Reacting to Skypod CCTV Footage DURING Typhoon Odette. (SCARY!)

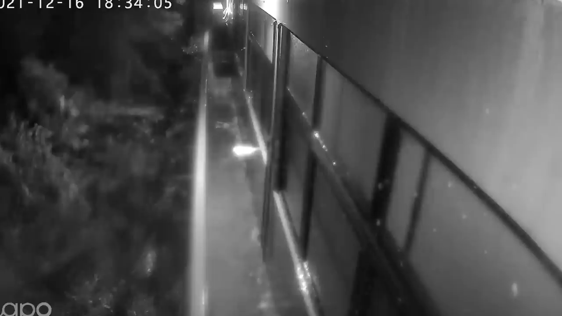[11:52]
Crazy rain. And this is what I expected. It's like this one, until here. My, my, my. We were wrong. How wrong we were.
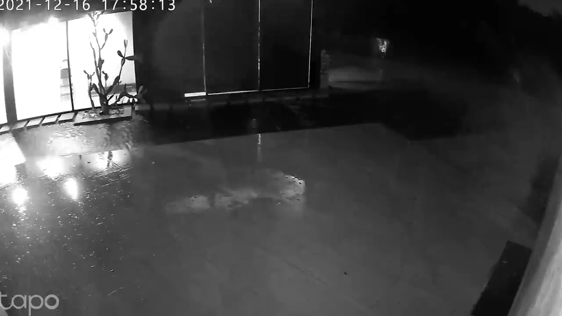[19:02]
It moved like a whole lot. Because wind is super big. It's a fixed, it takes effort to move it by hand.
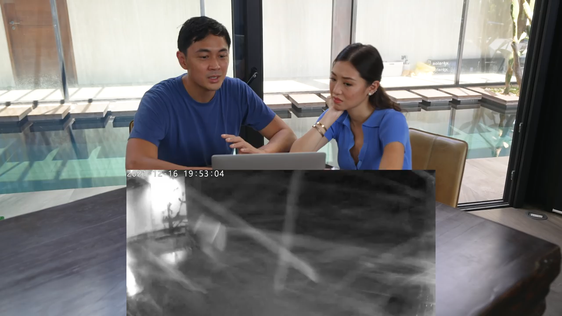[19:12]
Or imagine the buildings that are just constructed from plywood. how scary it must have felt. Like, we're in a concrete house. Yeah.
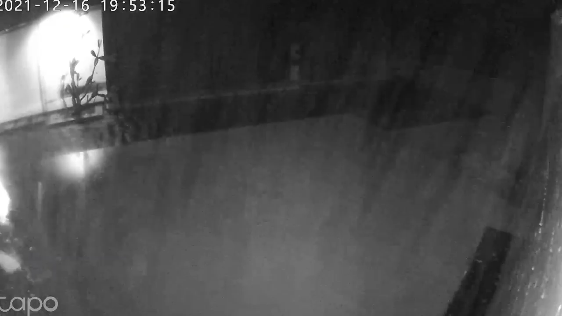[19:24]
The pool has waves. It can be served. Ooh. Grappily. But imagine the big mango trees that have been uproot.